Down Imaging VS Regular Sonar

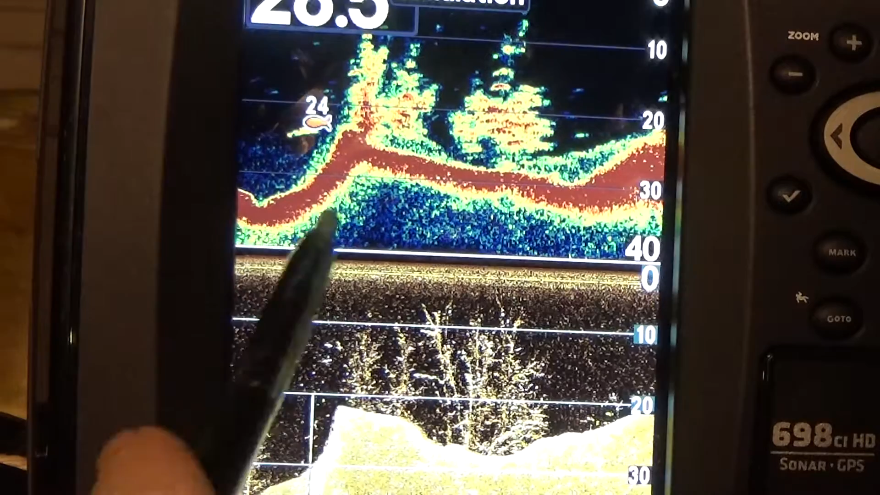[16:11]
I see this cover. I'm going to work a bait on that cover.
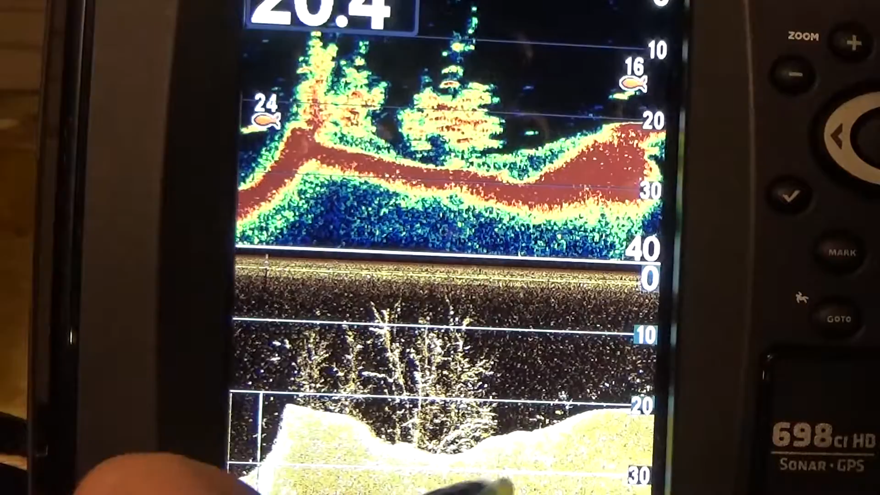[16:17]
Well, the best I can. Um, you're fishing for stripe around the ocean.
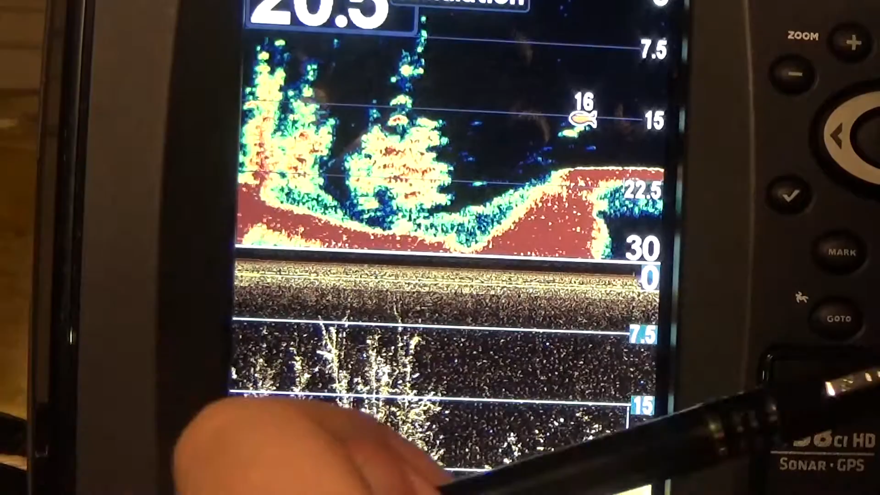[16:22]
Well, there's a fish there. You know what? He's not used to sonar. He's not used to hearing it. Um, he'll probably still hit your bait.
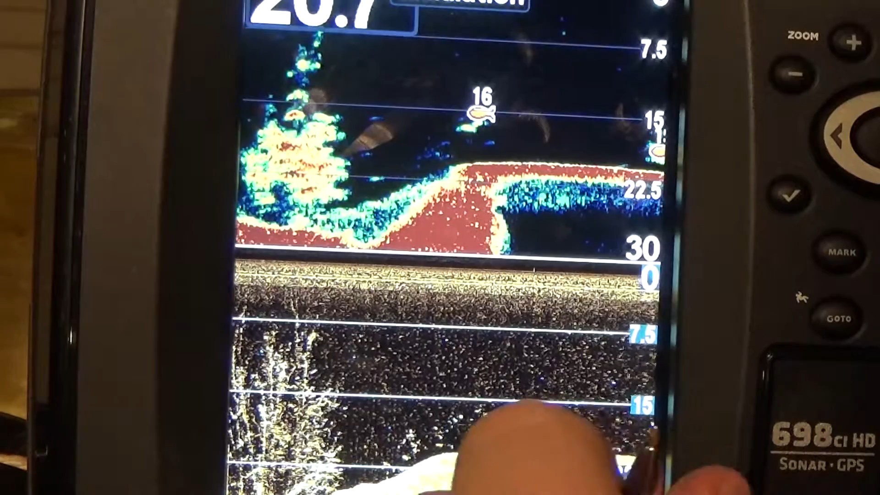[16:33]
Fish shows arches. You know, you're out in the ocean, fish the arches.
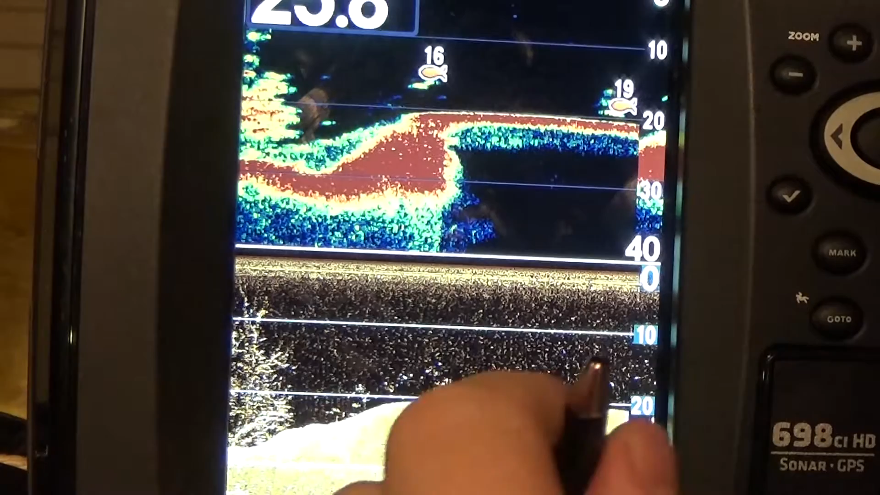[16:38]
You're out in the regular bit with the rest of us in these, uh, shallow water swamp pits compared to the ocean. Fish the structure. Uh, once again, I'm going to kind of end this, uh, here.